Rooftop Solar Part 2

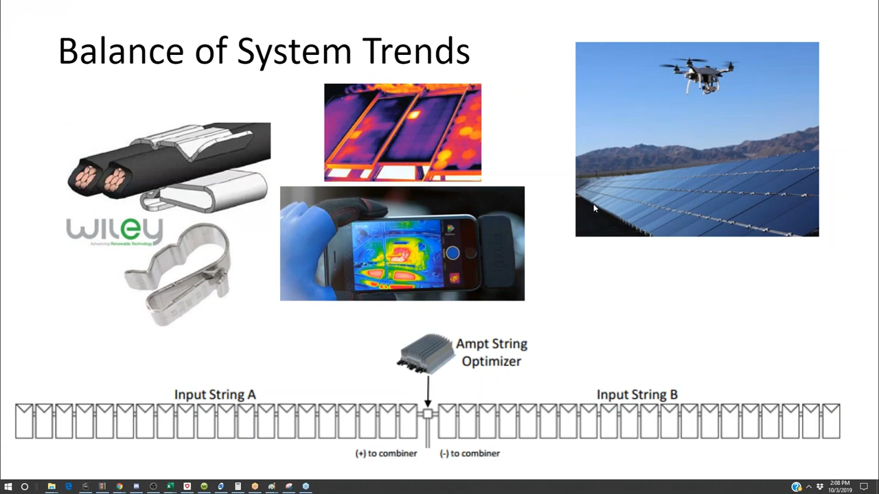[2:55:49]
so we talked about thermal imaging scanning for modules for faulty points and failure points